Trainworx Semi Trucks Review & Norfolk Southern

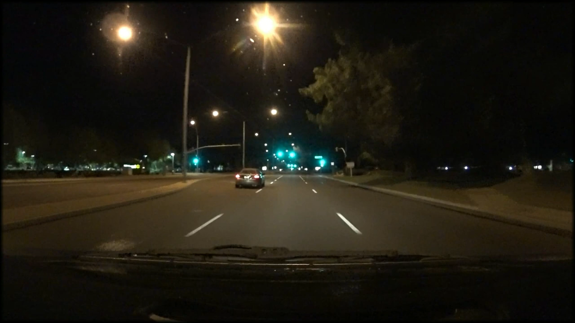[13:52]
We're heading east. We're coming up along the Union Pacific tracks. The first set of tracks is south through Chandler. We'll be crossing those up here in the middle, a few seconds here, as you can see the crossbuck up there on the right. And then right along there's the diagonal tracks that run at a 45 down through Gilbert, and that's where we're going to be heading. We're going to try catching that train down through here.
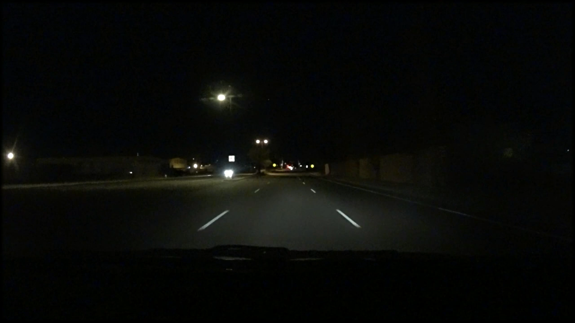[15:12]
Let's see if we can catch any signals or anything giving an indication if that train is moving or not. I don't see any signals lit, so we might be well ahead of that train. Well, we've crossed the tracks a couple times. We're just kind of zigzagging back and forth